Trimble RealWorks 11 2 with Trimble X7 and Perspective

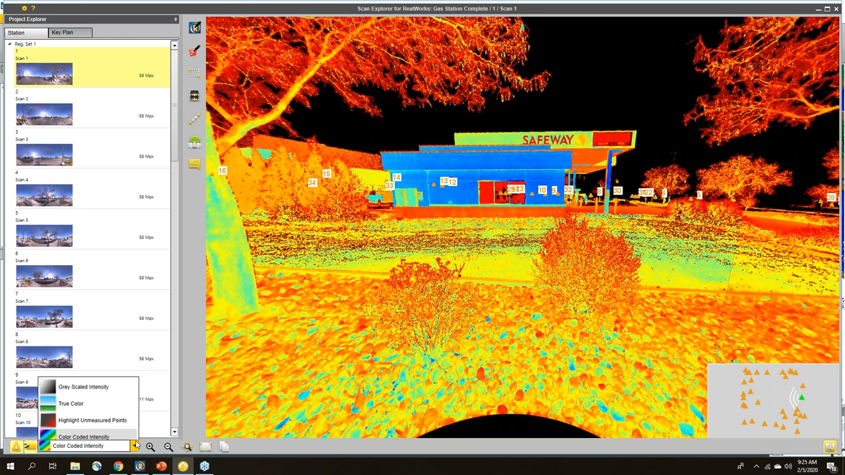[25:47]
And also look at it, for example, in a gray scale.
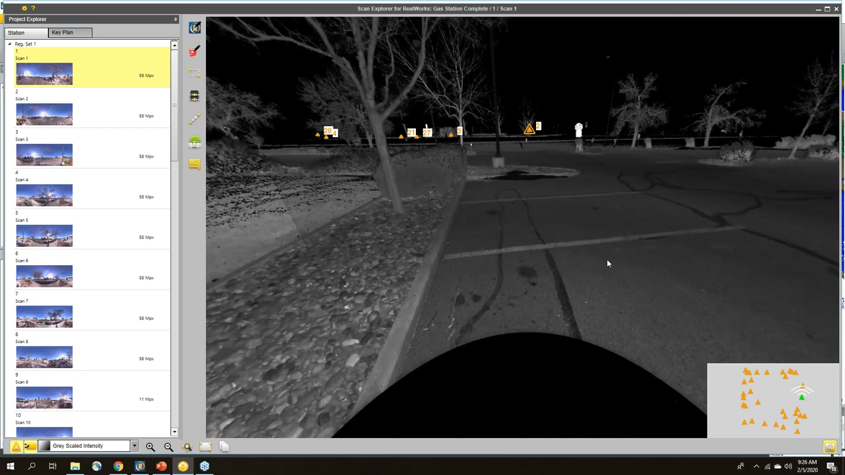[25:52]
So this is nice for going through and finding different features. For example, if I wanted to draw these parking stripes, I could do that on there as well.
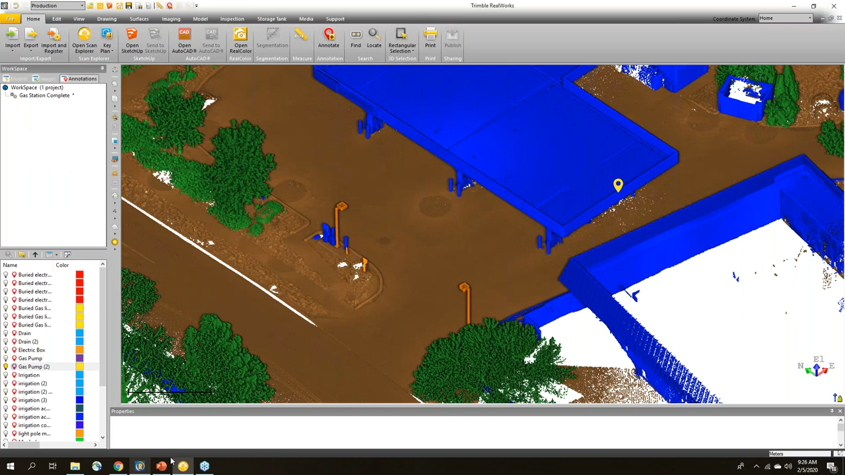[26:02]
If I look at my 3D view, I can turn on my stations over here.
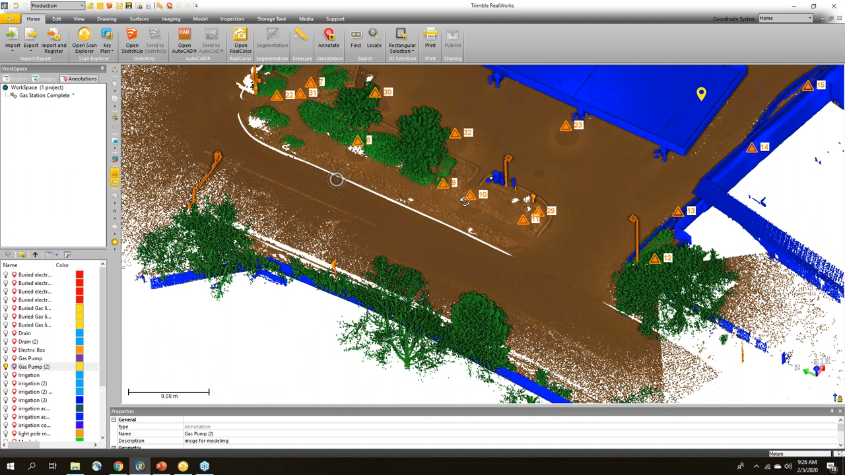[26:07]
And by station, we'll say station 10.
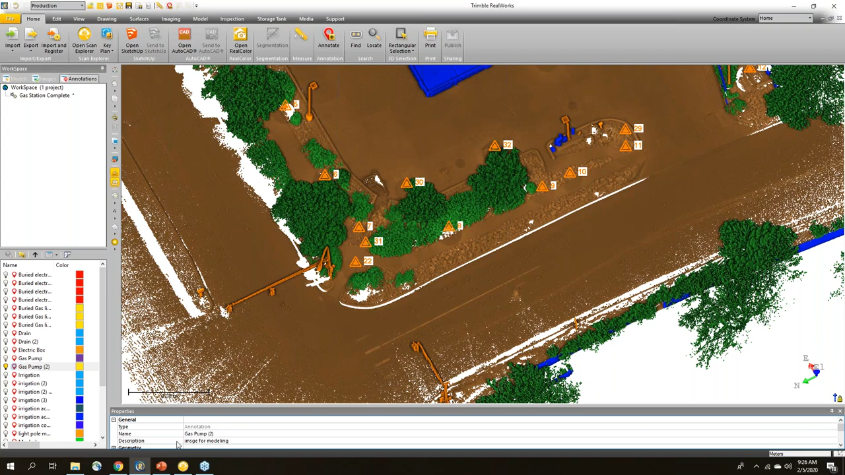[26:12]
I know that that was over by where the
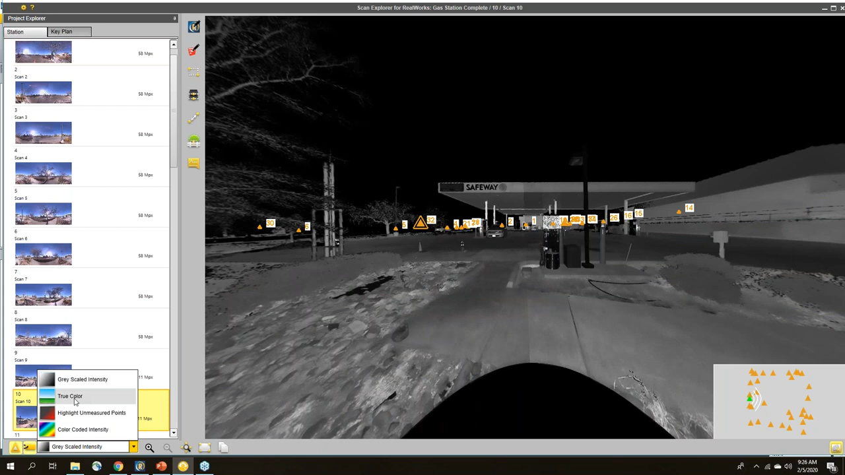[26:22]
And then those annotations let me know where to look. I knew to look by station 10.
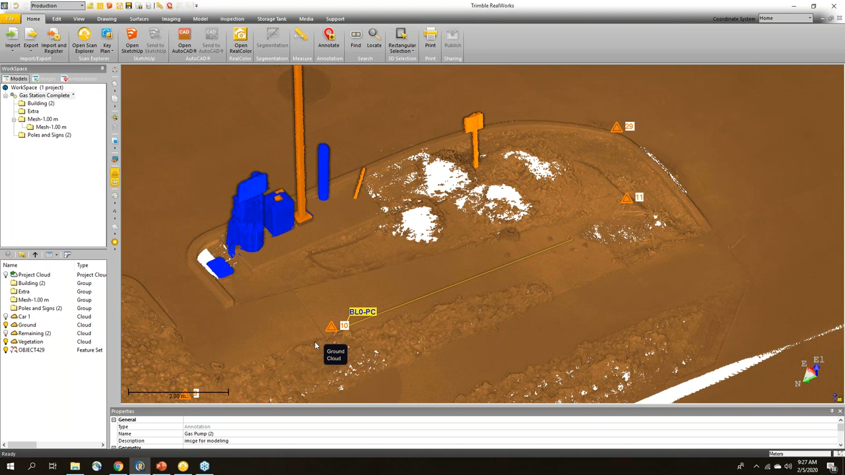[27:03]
So that's a little bit of going through and doing annotations and the views.
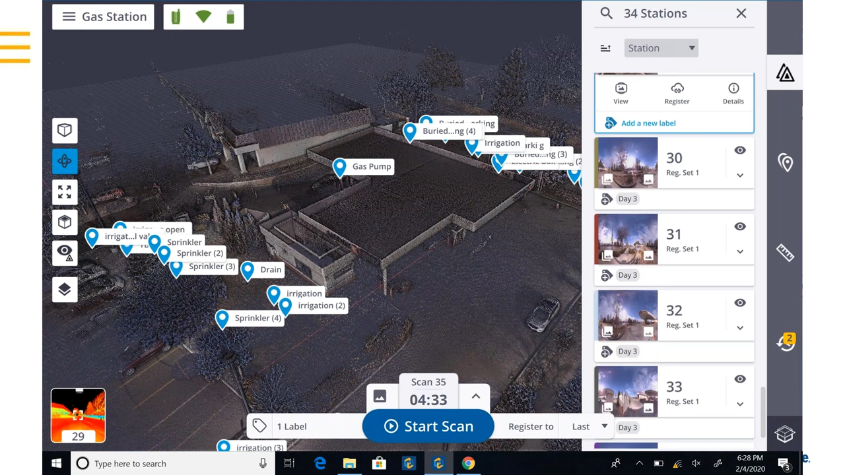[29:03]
I can bring up each station and see information about that. And you'll notice that these have a tag on them that has a label right here. And it says day three.
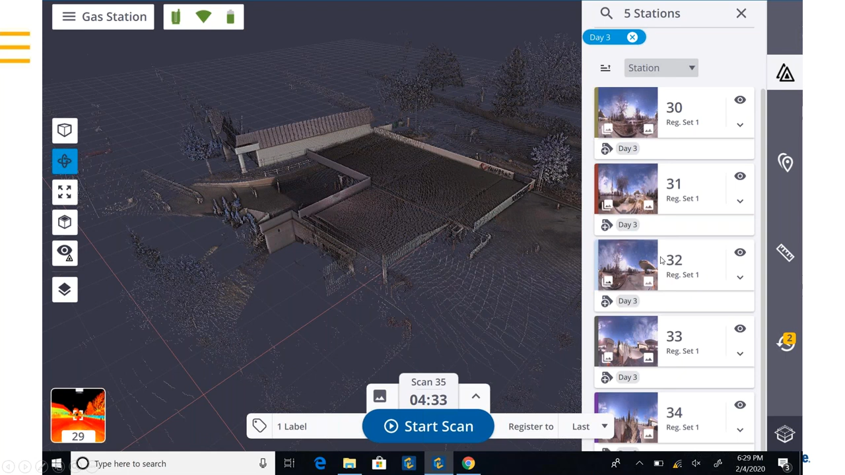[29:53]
it would be very useful to be able to go back and look at different stations from different days or different areas on the ship. We can even add more than one label to a station so we can get even more descriptive on doing that. And to look at these inside of Trimble RealWorks, just switch back to Trimble RealWorks quickly.
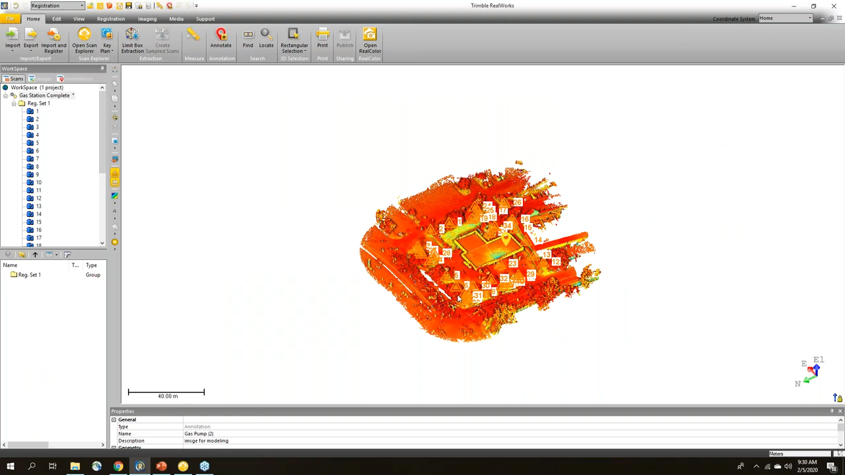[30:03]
The way I would do that is I can see each of my stations here, I can go in and use this very nice feature called find. So the find feature in Trimble RealWorks allows you to search for a lot of different things. You can select different types such as ortho images or models or annotations or survey points. In this case, I want to choose station. And then from stations, I've got different things to look for. I can look for leveled versus unleveled. I can type a name. But I want to look for labels in this case. And up here, you can see that I've typed day two.
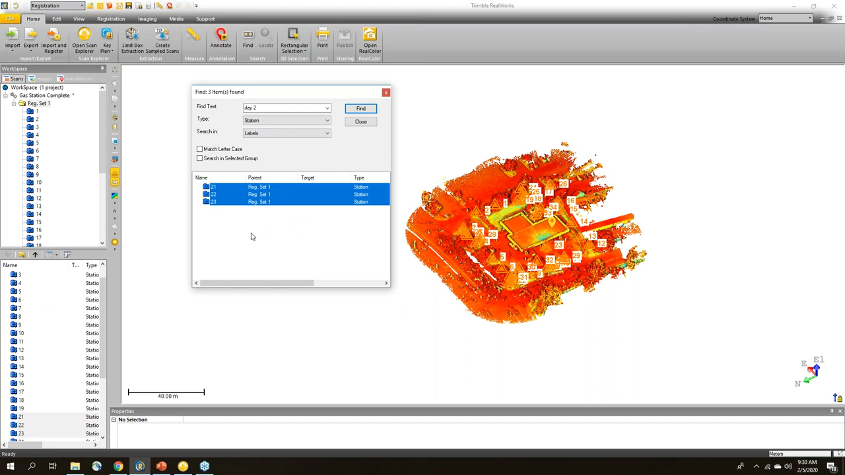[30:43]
So I can click find and it's going to show me all of the scans from day two. So if I just select those and right click, before I right click, you'll notice that as I select them here in the search bar, they're also getting highlighted over here in the RealWorks workspace. So I'm just right clicking and choose view only this.
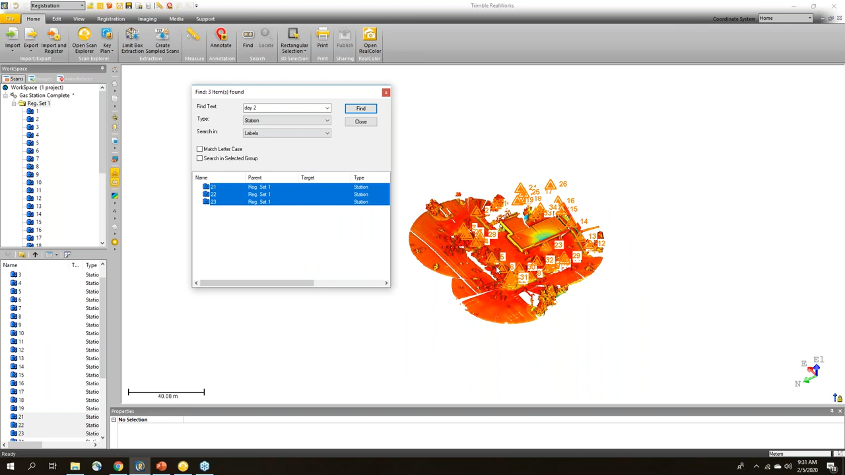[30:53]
So now you can see it's only showing those three scans from day two. That was a short lunch. So there's a scan there 21, 22 and 23. So just a very short time to go out and scan. But you can see each of those there. If I was to change this to day three, for example, you can see that there's quite a few more scans.
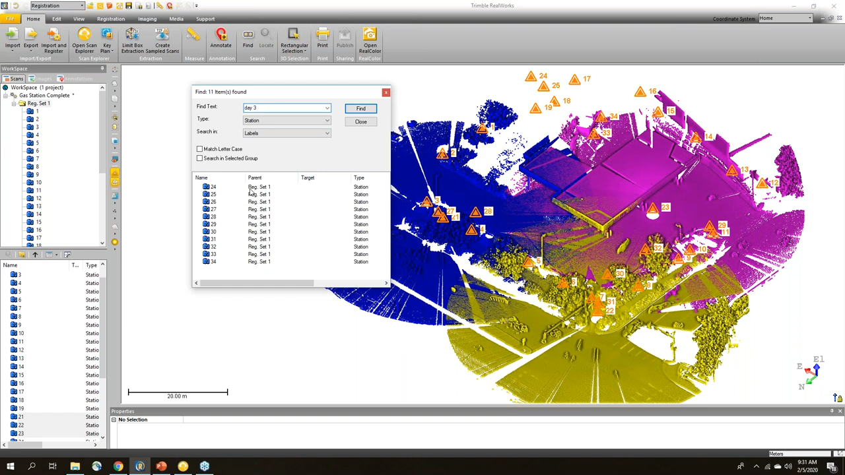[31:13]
So I could say view only this. And now it's going to hide the day two and only show me the scans that were captured on day three.
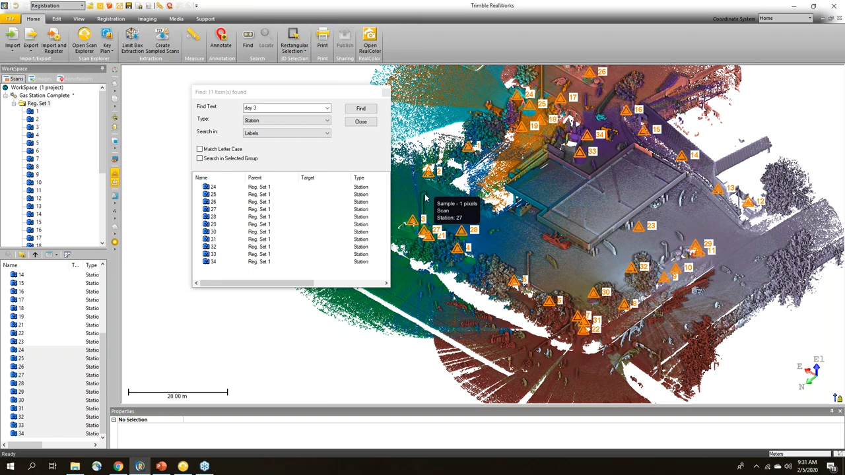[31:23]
So very useful for putting your project together and doing your final registration.
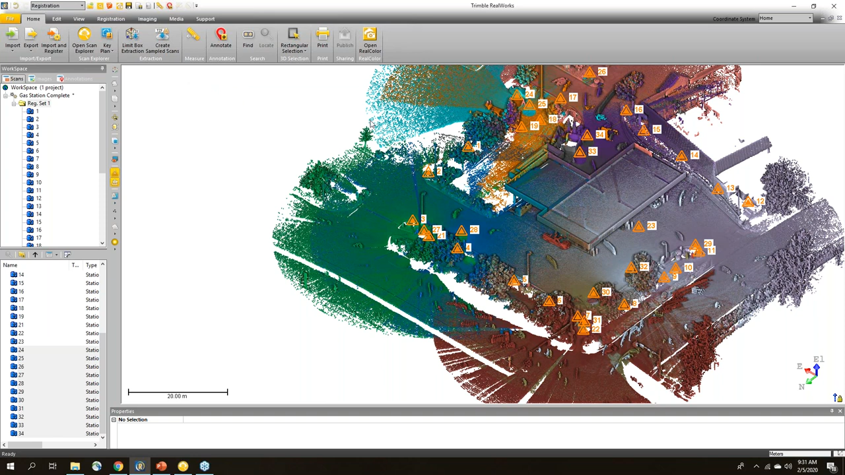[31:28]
Okay, so let me show you a little bit more of what you can do with the point cloud inside of Trimble RealWorks.
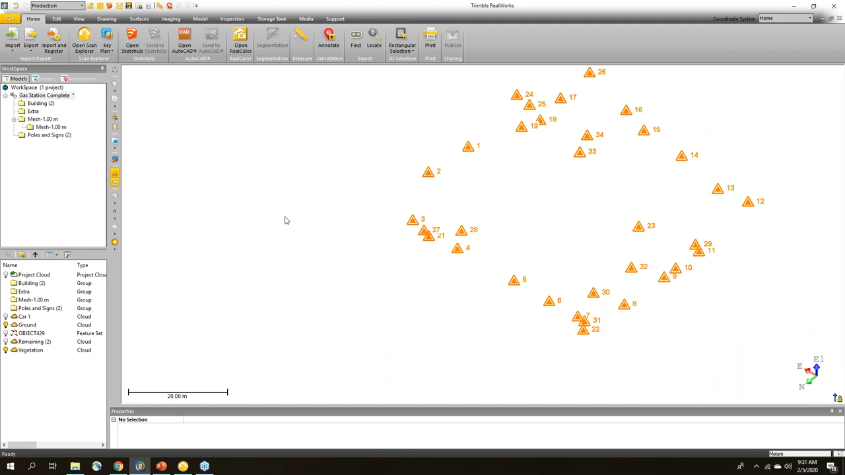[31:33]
So I'm just going to hide the stations. Now the reason you scan and get all of this data is so that you can start to get answers or start to answer questions or create models or drawings from your point clouds.
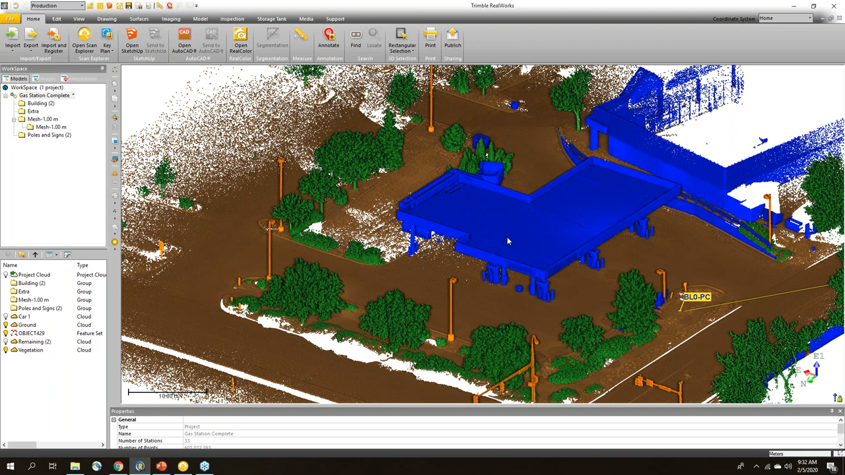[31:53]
So some of the tools that we have in RealWorks, again, I'll just make it pretty basic. But starting out, we have measurement tools. For example, if I wanted to measure these light poles, I could look at this one, I could change to a vertical measurement. And then just looking at this point cloud, maybe I'll click up here on the very top. And then I just want to click down here at the base. Now I could pick at the base here, I can pick wherever I want in the point cloud.
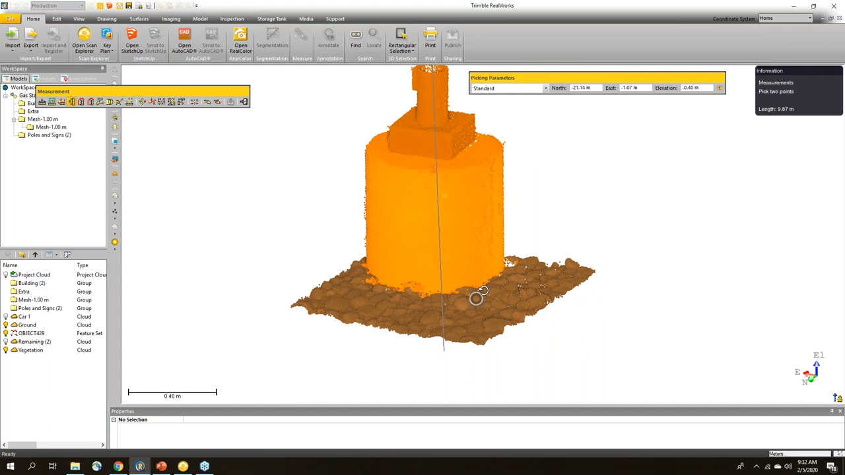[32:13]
So I'll just pick right down here, zoom out, I can see that that's a 10.3 meter light pole. Maybe I want to check this one over here.
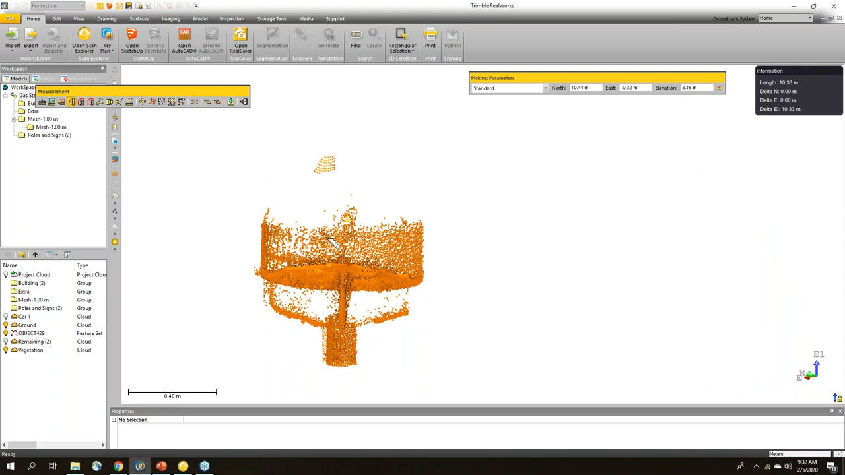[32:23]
So I could check this one as well. So click up here along the top, come down here along the bottom, and pick one at the base.
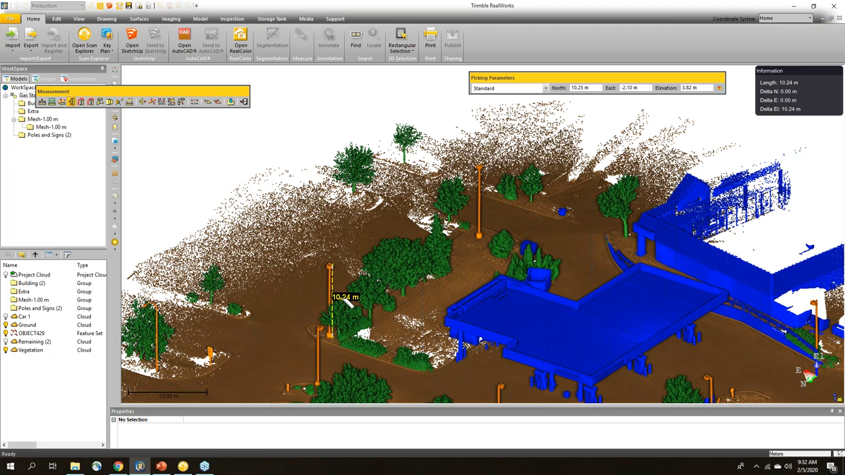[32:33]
But maybe I want to know a horizontal distance. So maybe over here on, I'm going to hide the vegetation just to get it out of the way.
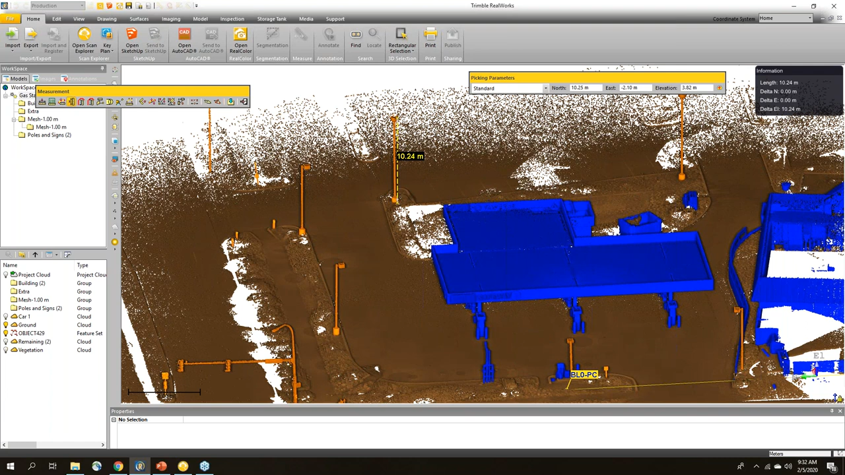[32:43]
Maybe I want to know the clearance for getting vehicles through here, I could do a horizontal measurement. So in this case, I could come over here on this pylon.
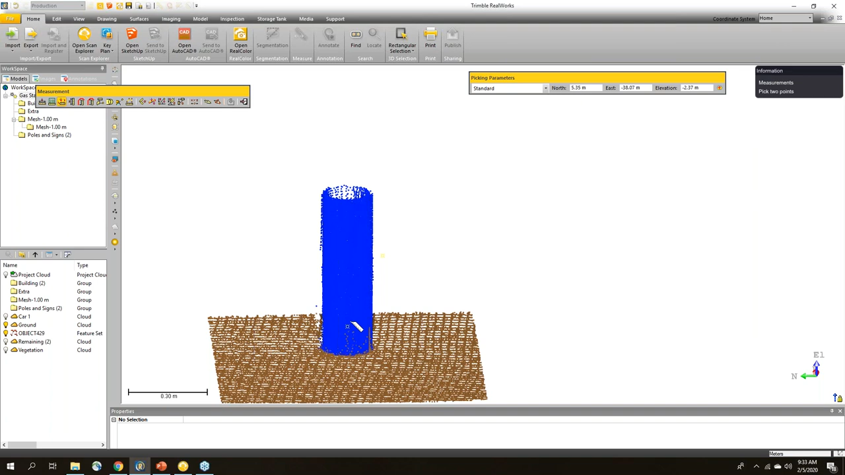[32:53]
Click on that. Oh, I didn't quite catch the inside like I wanted to. So I'm just going to come back and increase this.